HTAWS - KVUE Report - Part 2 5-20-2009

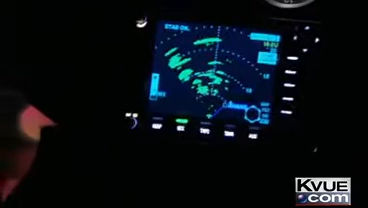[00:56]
It's what Starflight pilots hear when they fly too close to an object, like antenna towers or even downtown buildings.